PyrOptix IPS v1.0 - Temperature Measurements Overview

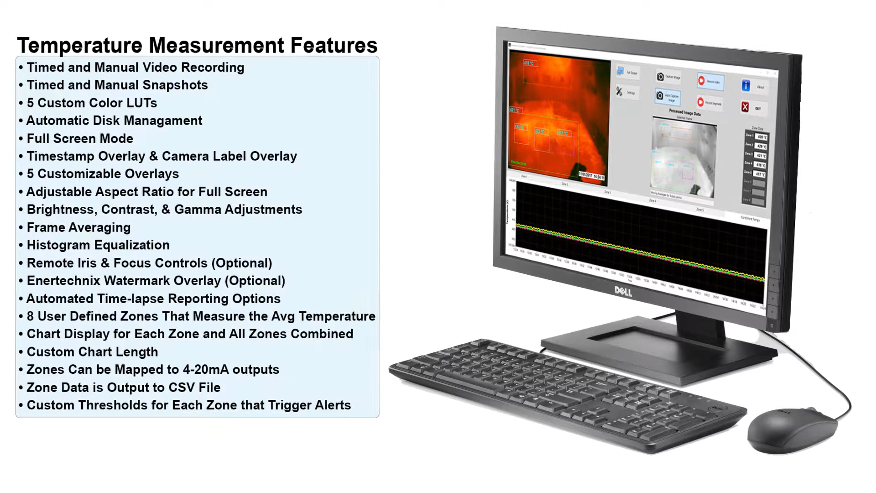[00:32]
five custom color lookup tables, automatic disk management, full screen mode, timestamp overlay and camera label overlay, five customizable overlays, adjustable aspect ratio for full screen mode, brightness, contrast, and gamma adjustments, frame averaging, histogram equalization, remote iris and focus controls if you have the optional hardware, an optional EnerTechnics watermark overlay,
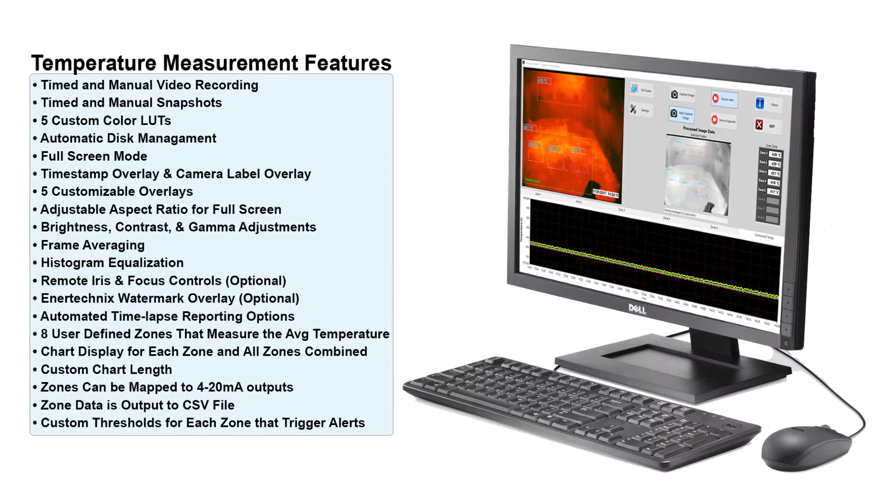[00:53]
zones can be mapped to 4 to 20 milliamp outputs, zone data is also output to a CSV file, and we have custom thresholds for each zone that triggers an alert.
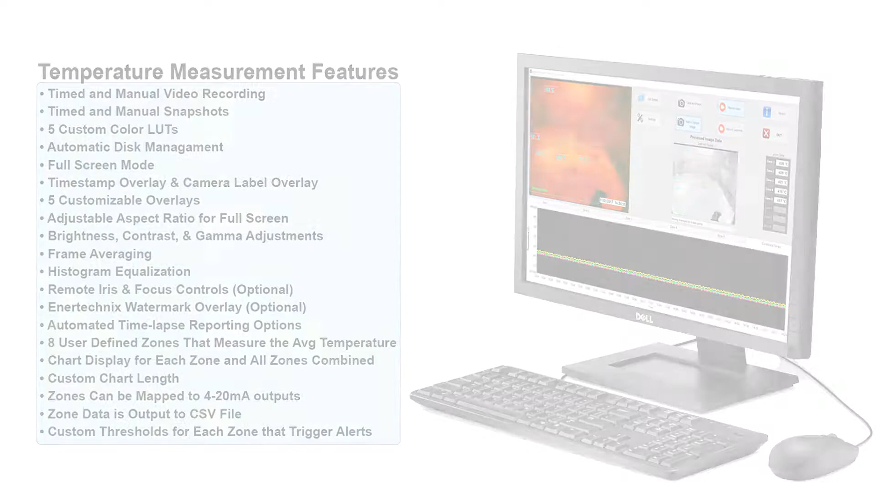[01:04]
Before we get into the software, I do want to take a second to explain what this version of the program is for. So this version of the program has the ability to process and display surface temperature measurements when used with an EnerTechnics TLP system.
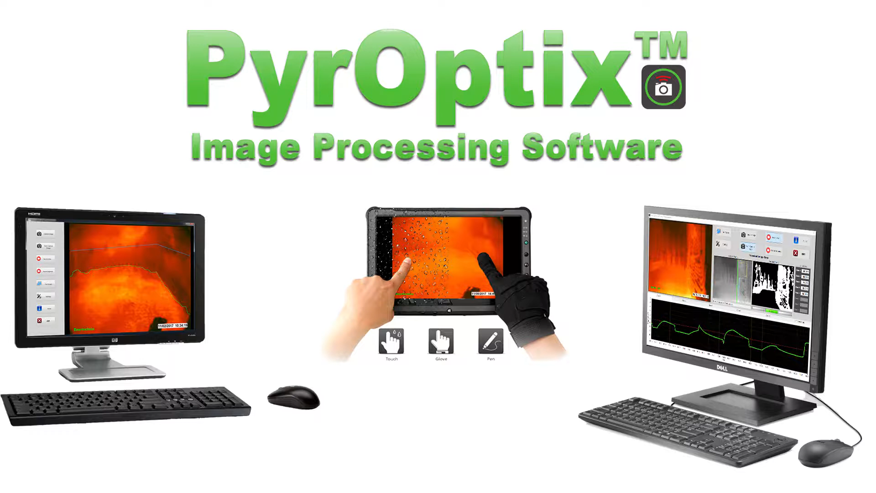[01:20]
So that is separate hardware found from the normal camera system, so it is required in order to use the software. It's also important to mention that the software we see in this video is set up in a test environment, so the temperatures we see are not an accurate representation of what you would see out in the field as we're not connected to the hardware at this moment.
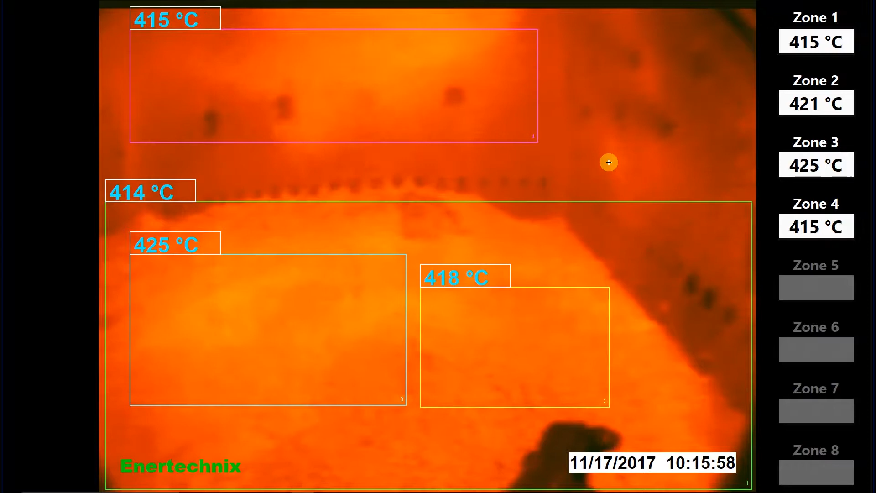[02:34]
You'll see here on the right-hand side, we have the same zone indicator we had on the front panel. We also have the same live image we had on the front panel, and we'll discuss how to show or hide some of these things in a minute here. To exit full screen mode, we simply click anywhere inside the image or hit the escape key. Right below that, we have our settings button, which when clicked opens up the settings menu, and we'll discuss this more in a second. Next to that, we have the capture image button, which takes a snapshot of the live image. Below that, we have the auto capture image button, which will take a time snapshot of the live image. Next, we have our record video button, which will record the live video. Below that, we have record segments, which will do timed recordings.
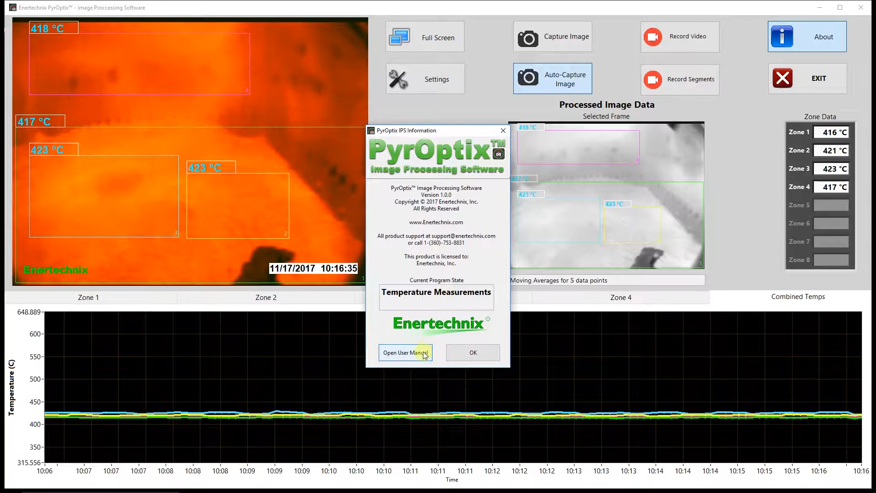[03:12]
Next to that, we have our about button, which when opened up, brings up this window, and you can see here it has some version information and contact information, as well as the current program state. You can also access a PDF copy of our manual here. Let's go ahead and bring that up.
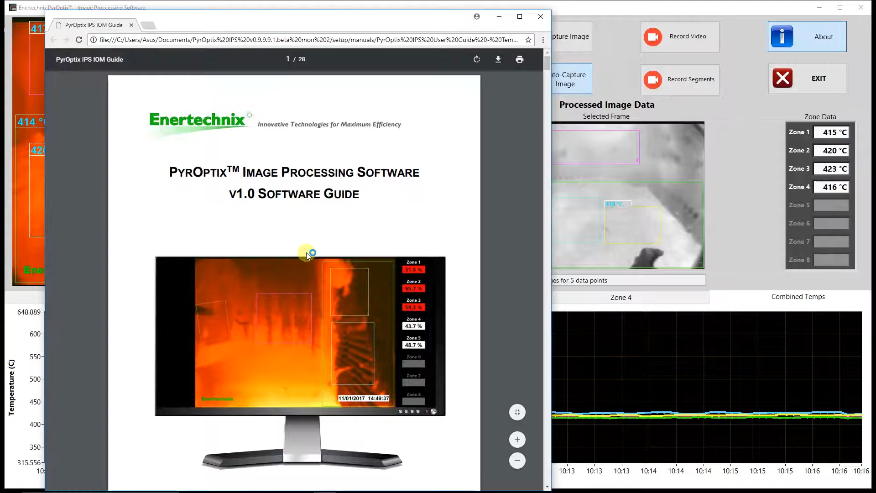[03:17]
So this manual will cover pretty much everything we're going over today, just in more detail.
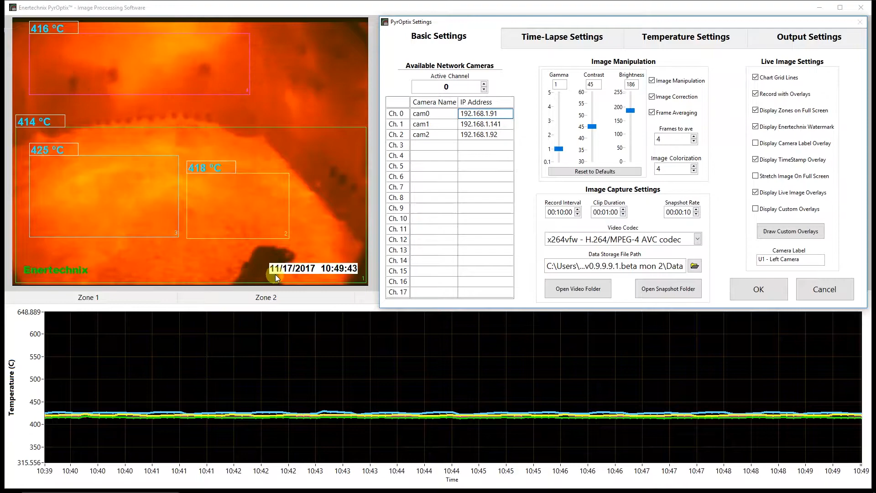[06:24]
So we have chart grid lines, which when enabled displays the grid lines on the chart seen on the front panel below. We also have record with overlays. So when this is enabled, any of the overlays that are on the live image. So right now we have the timestamp, the inner technics watermark, as well as our zones.
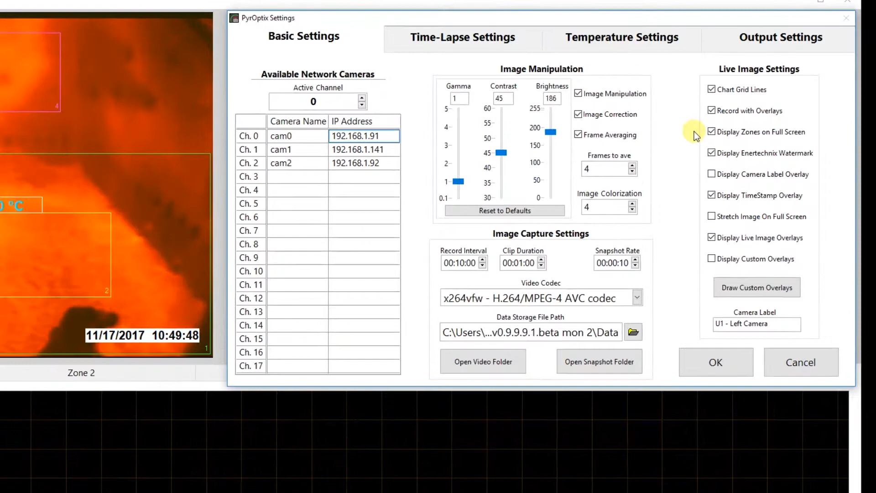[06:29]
Those will be saved to both the snapshots and any of the videos we record. If this is disabled, it will be just the live image. Below that we have display zones on full screen.
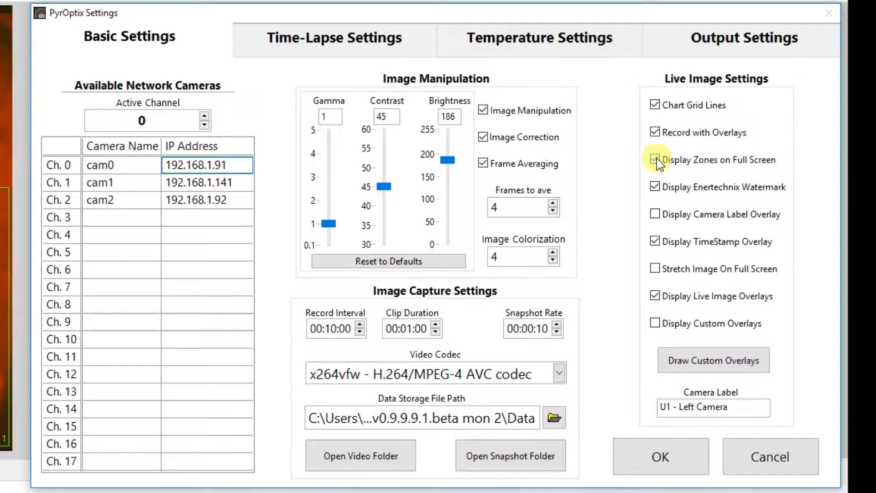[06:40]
So when this is checked, you will see the zone indicators on the right hand side when you're viewing full screen. So if we go ahead and disable that and take a look at full screen mode.
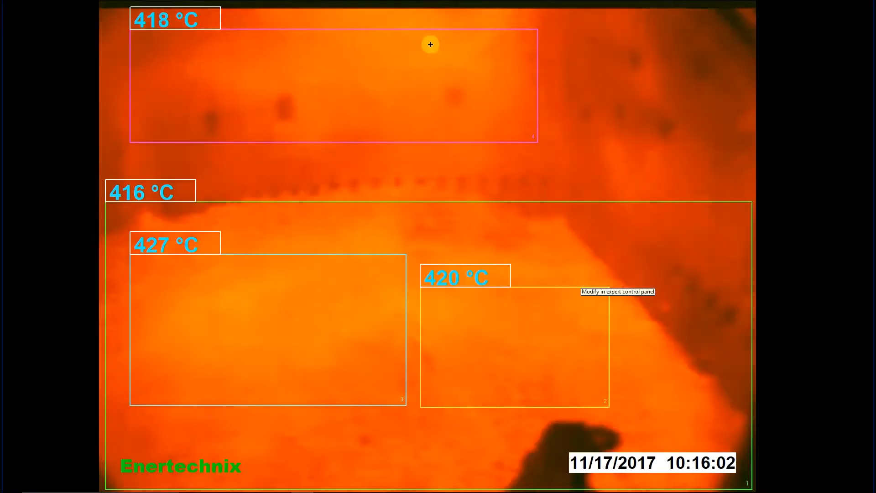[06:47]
Now those indicators seen on the right hand side are gone.